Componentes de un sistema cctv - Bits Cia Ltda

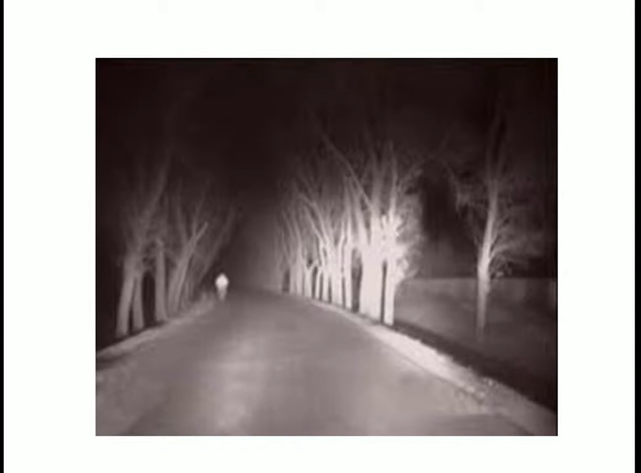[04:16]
por ejemplo aquí tenemos de los sensores que habíamos hablado de los sensores de los leds en la parte de acá mediante más le tengas los
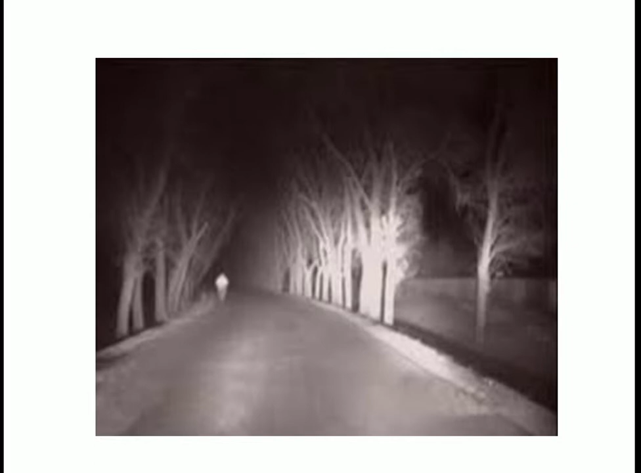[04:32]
con ese tú lo vas a poder más profundidad o menos profundidad el sensor de imagen es el alma de la cámara mediante
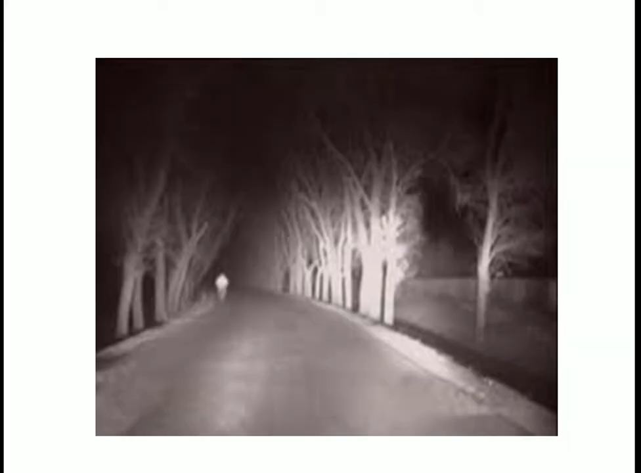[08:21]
te dé corriente o sea te vea un poco más claro se prendan los foquitos entonces qué es lo que sucede que la imagen va a comenzar a salir muy distorsionada